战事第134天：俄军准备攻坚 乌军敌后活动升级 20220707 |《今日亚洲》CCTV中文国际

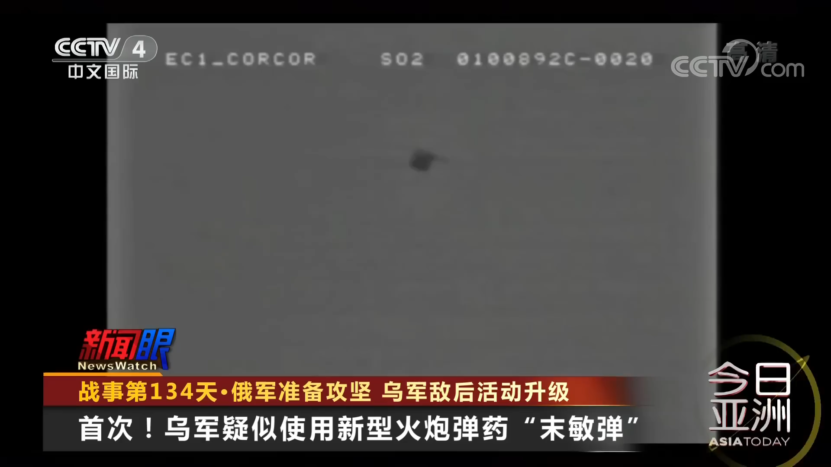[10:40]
敏感子弹被抛出之后靠减速和减旋装置进入稳定状态一旦发现目标即被激活战斗部起爆
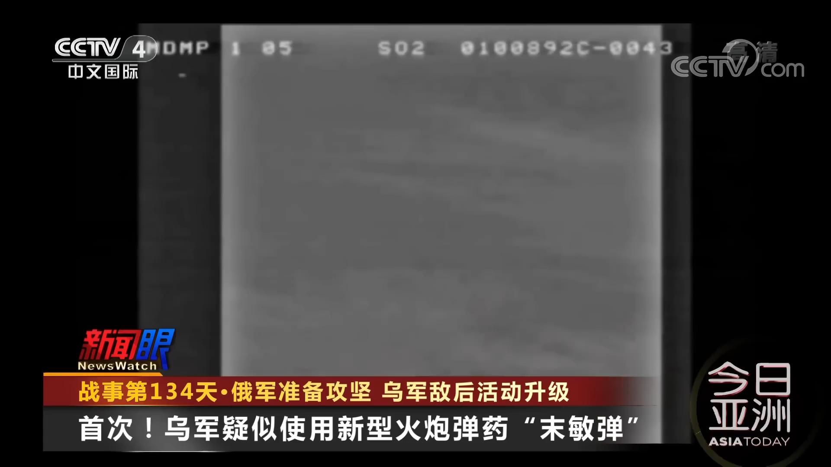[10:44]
并在瞬间以2000至3000米每秒的高速攻击目标